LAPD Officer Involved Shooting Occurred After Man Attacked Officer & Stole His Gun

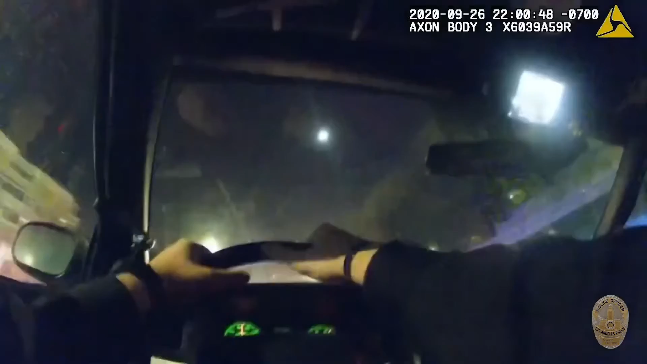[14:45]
Subject vehicle, white truck, southbound Pacific from 9th.
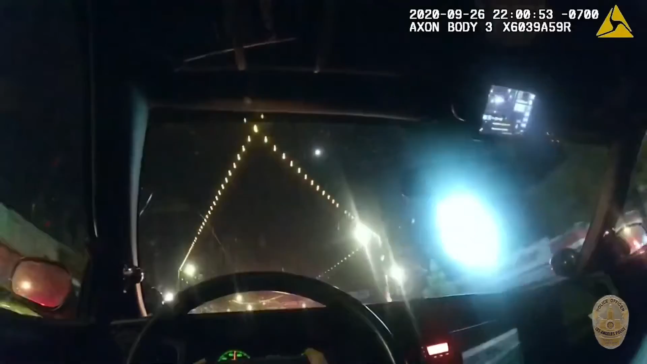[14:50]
For review. 5Z3, 5L20, and 5A55. We're in pursuit. Southbound, Pacific, passing 11th. Hands-on frequency standby. 5Z3 is in pursuit. Southbound Pacific, passing 12. We're getting back up here, Supervisor.
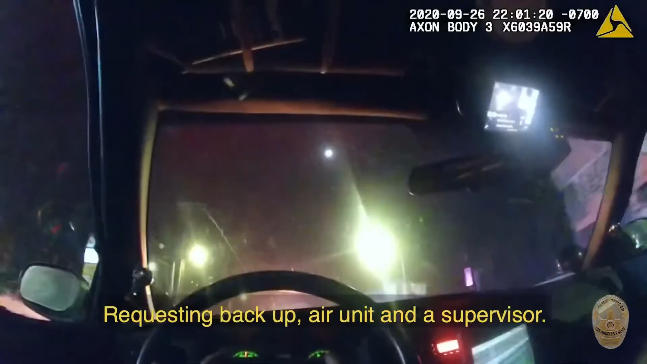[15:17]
Continuing, southbound Pacific, passing 15. Southbound Pacific, passing 15.